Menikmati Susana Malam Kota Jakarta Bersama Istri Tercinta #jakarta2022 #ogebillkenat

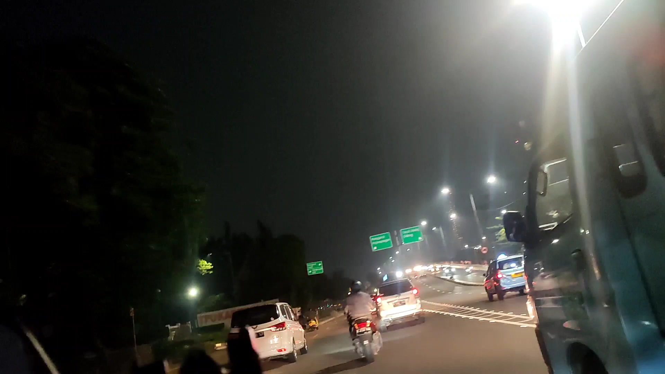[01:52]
gak ada kendala di jalan ya.
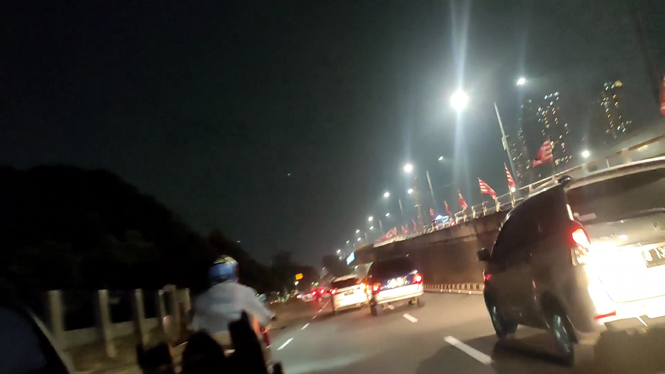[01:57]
Ini kita melalui bawah flyover karet. Ini kalau teman-teman mau ke selatan, teman-teman ambil jalur sebelah ke arah sebelah kiri.
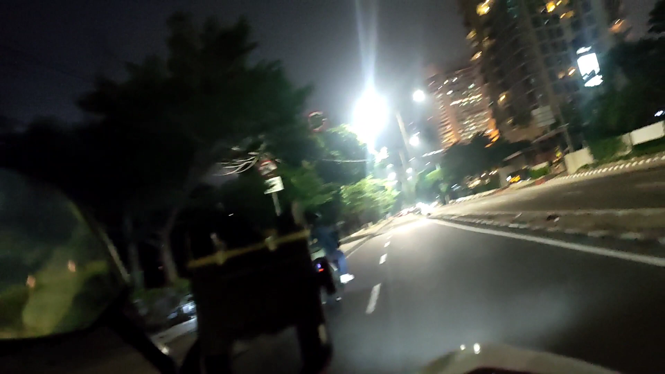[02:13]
Iya nih, itu di seberang tuh ada kali ya. Itu ada kali, terus stasiun karet.
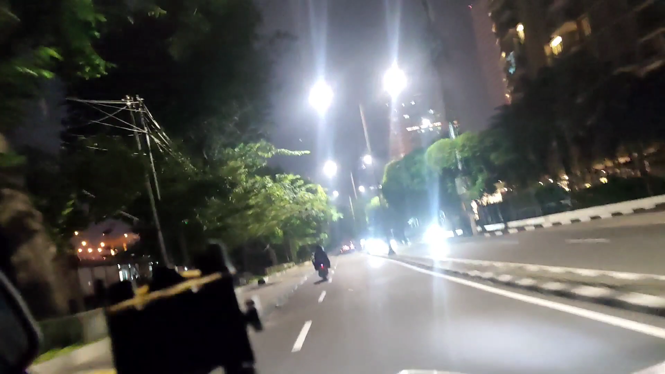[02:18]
Tapi kalau kita lurus, tembus buku atas ya teman-teman, kalau buku atas.
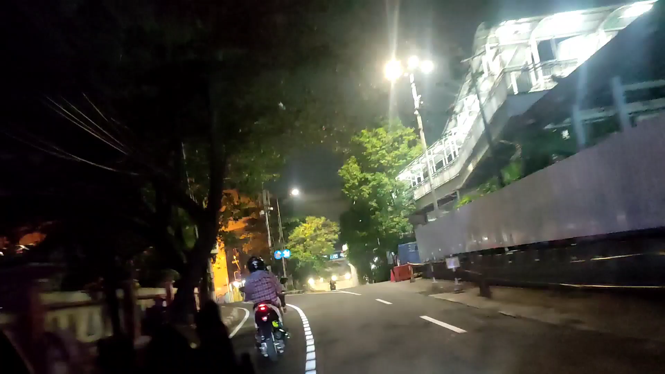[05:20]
Ini dia tuh di atasnya ada rel kereta baru lewat. Ini pintu airnya teman-teman.
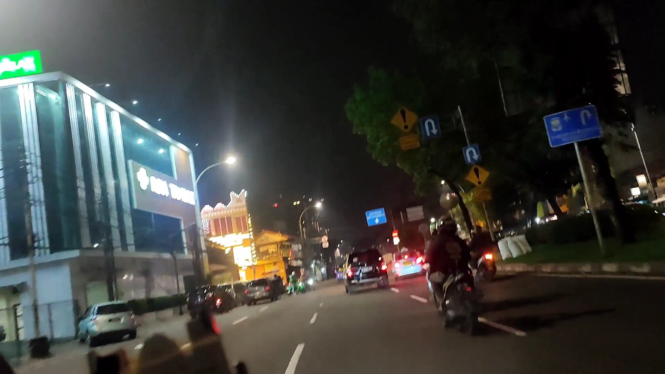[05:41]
Ini putar balik ke arah biar bisa ke stasiun Manggarai.
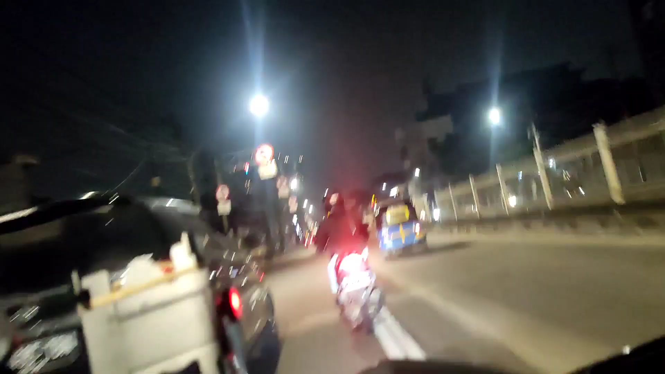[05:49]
Dan kalau kita ke Matraman lurus aja.
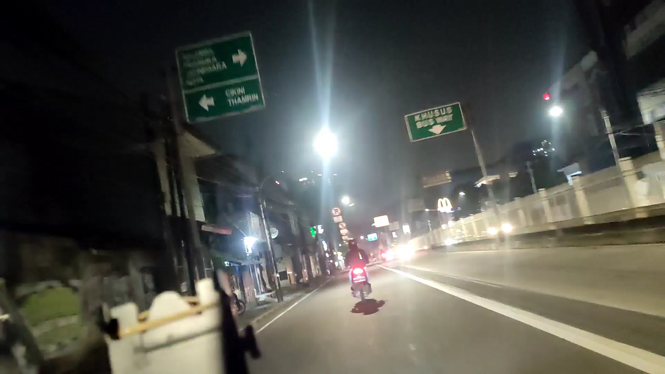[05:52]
Ntar kemudian kita ke kanan. Udah itu kolong Matraman teman-teman.
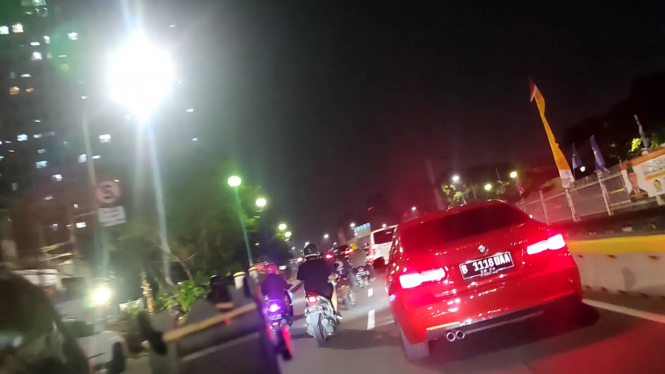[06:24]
Ini teman-teman di depan kolong Matraman,
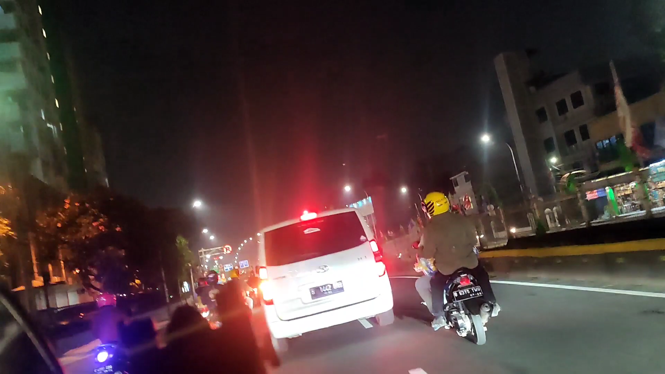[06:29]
terus terkolong Matraman, terus ada di situ juga flyover Matraman yang arah
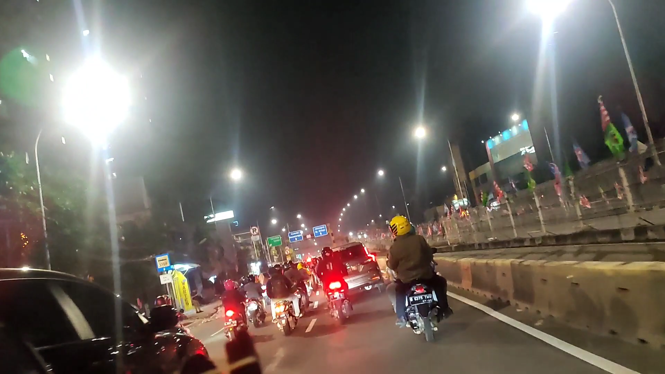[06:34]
Pramuka Manggarai atau Pramuka Matraman dari Pramuka ke Gatot Subroto.
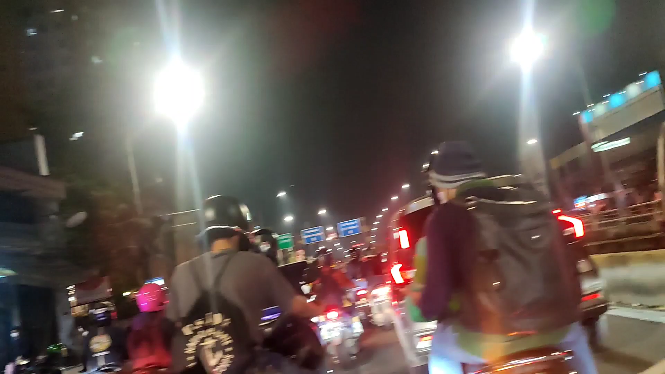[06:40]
Nah, ini kolong ini kita naik masuk kolong. Ntar ke kanan kita ke arah itu kalau teman-teman yang mau ke Kampung Melayu itu lewat kanan. Nah kalau lurus ini buat teman-teman yang mau ke arah Rawamangun, Pulau Gadung, Kelapa Gading ya, ke sana-sana semua tuh lurus aja.
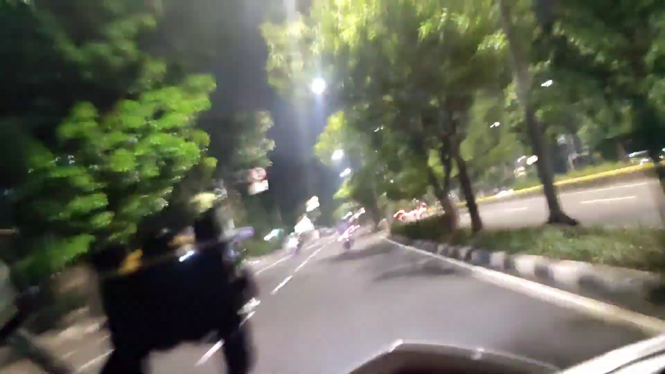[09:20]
Di depan ada lampu merah sama flyover juga teman-teman buat teman-teman yang mau ke arah Senen, Cempaka Mas.
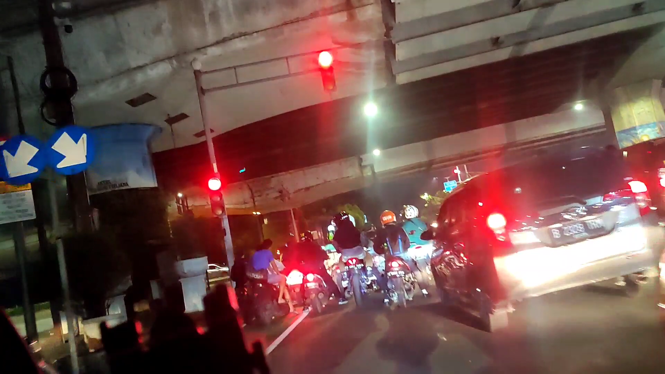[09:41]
Teman-teman bisa ambil kiri yang sini sebelum lampu merah ini. Sedangkan kalau teman-teman yang mau ke arah Cawang, Uki,
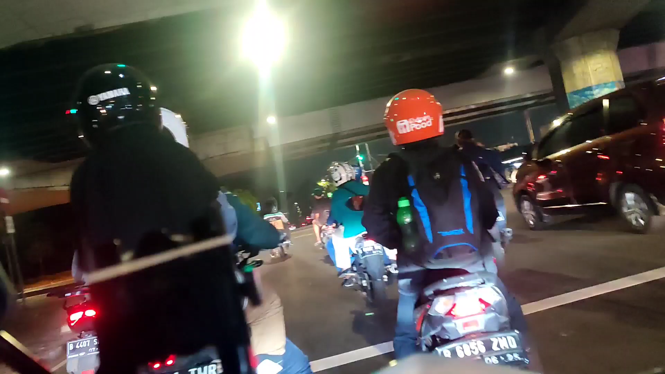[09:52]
Pondok Gede itu teman-teman nanti setelah lewat lampu merah naik.
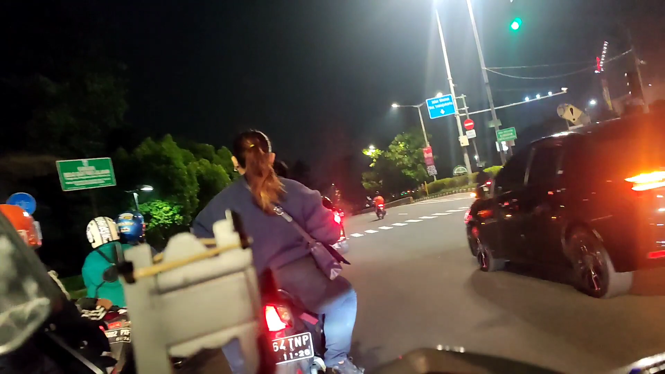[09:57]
Ada belokan ke kiri juga ke atas naik flyovernya buat teman-teman yang mau ke arah Cawang dan sebagainya,
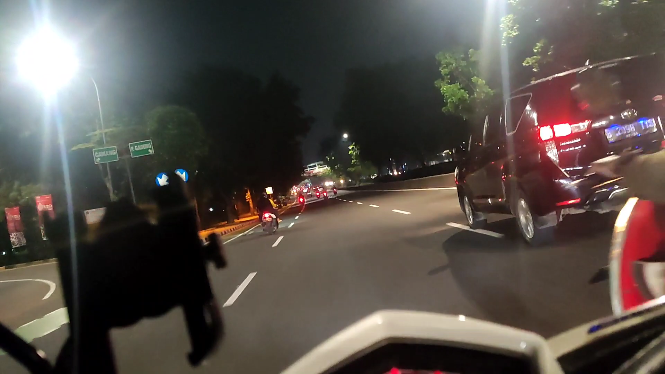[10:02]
Cawang Kiki dan sebagainya. Nah, kalau kita lurus ya teman-teman ke arah pulang ke Kelapa Gading. gaduh dengan teman-teman saya yang datang ke rumahnya, lurus aja teman-teman. Jadi enggak macet juga, jadi cepet.
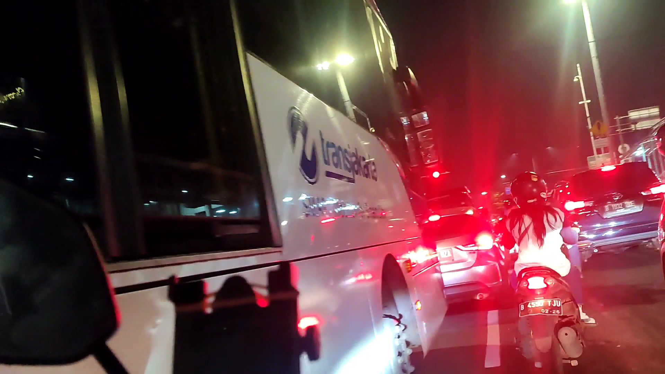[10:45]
Dia teman-teman teh lampu merah ini kita ke kanan.